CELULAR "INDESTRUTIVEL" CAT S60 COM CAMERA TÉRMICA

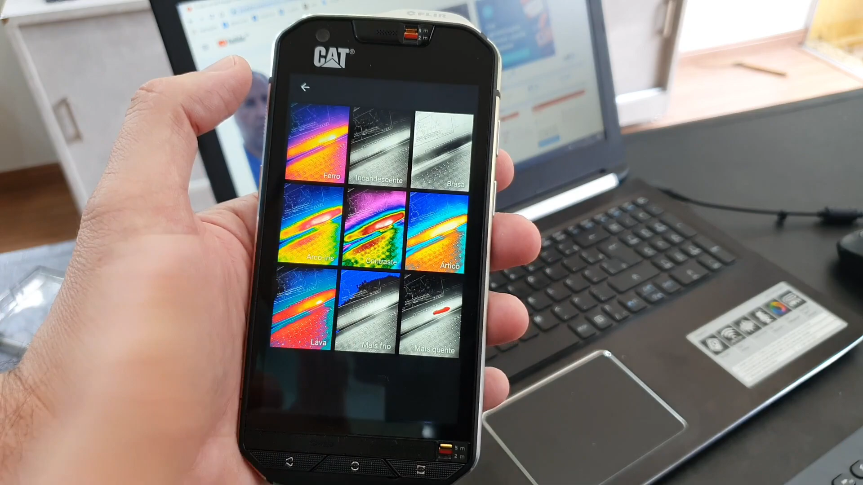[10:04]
Além disso, eu tenho várias opções aqui de paletas e cores que eu posso trabalhar se eu quiser.
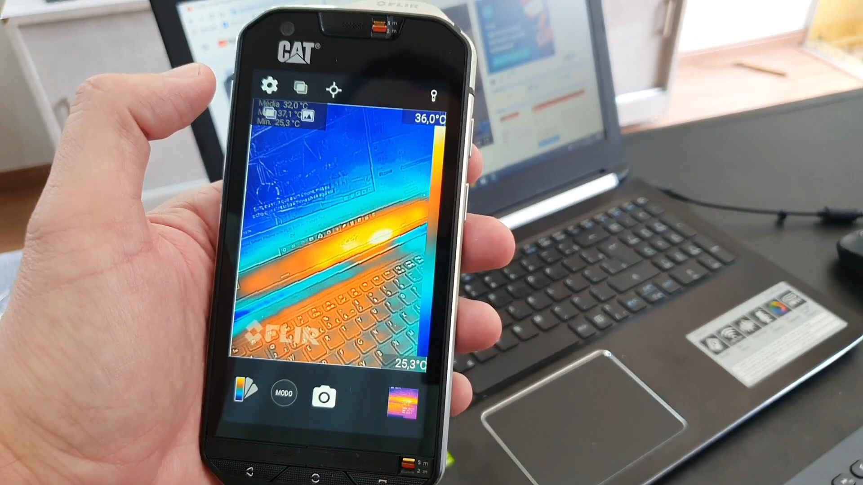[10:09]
On screen: min 25.3°C, scale top 36.0°C, scale bottom 25.3°C
Pra tentar identificar aqui, ó, o azul mais frio, né? E vamos medir aqui, ó.
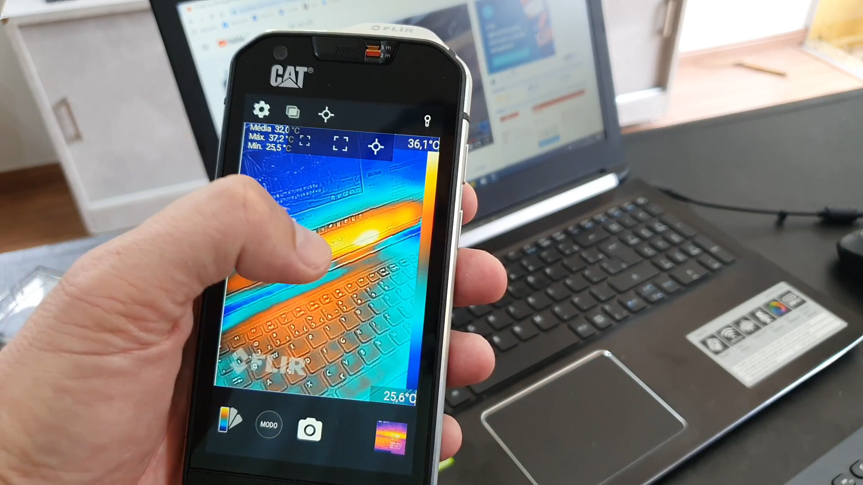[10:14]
On screen: max 37.2°C, min 23.5°C
Vamos botar um ponto de medição aqui, ó. Tá ali 35 graus.
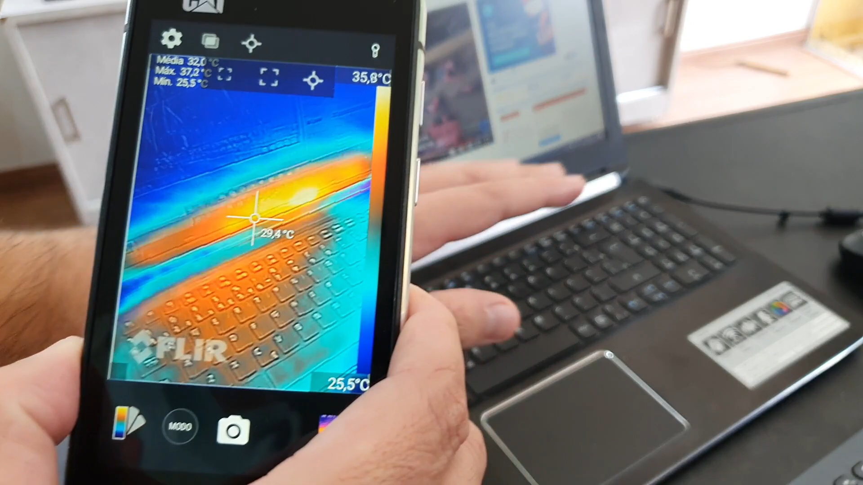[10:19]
On screen: spot 29.4°C, max 37.2°C, min 25.5°C, scale bottom 25.5°C
Observa na tela aí, pessoal.
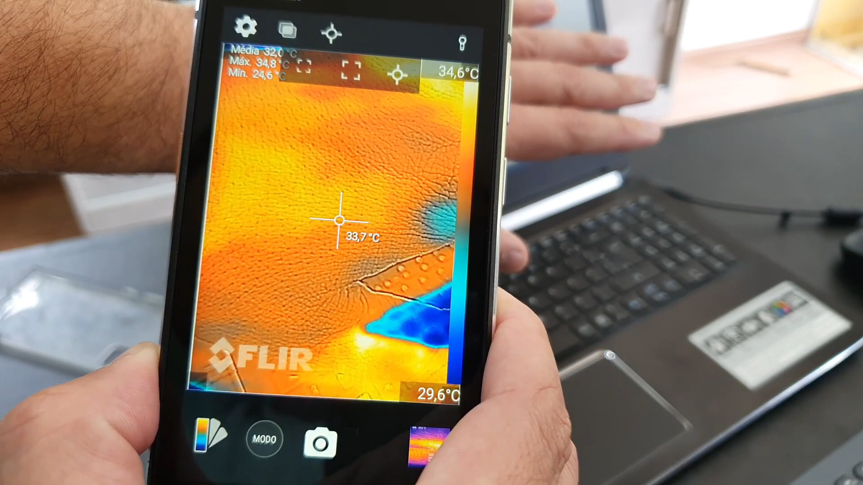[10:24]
On screen: spot 33.7°C, scale top 34.6°C, scale bottom 29.6°C
A temperatura máxima em cima, 34 graus, que é mais ou menos aí, ó.
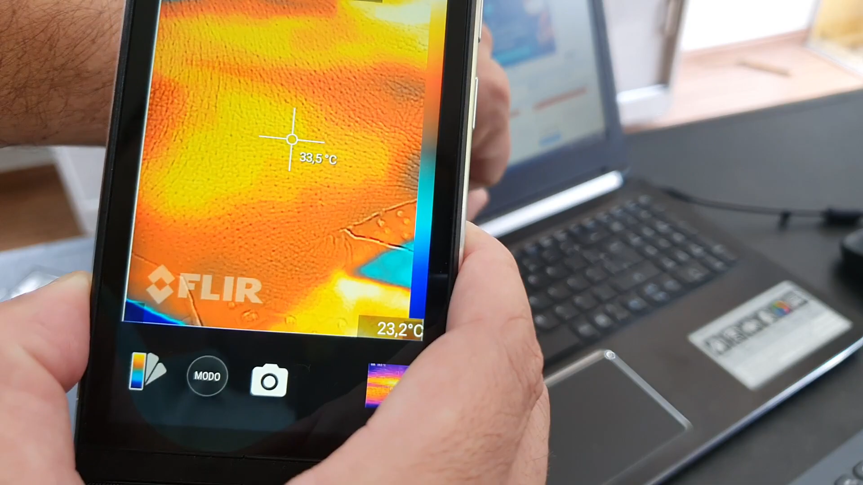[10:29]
On screen: spot 33.5°C
Ele tá mais ou menos medindo a minha superfície da tela. Ele tirou até uma foto agora.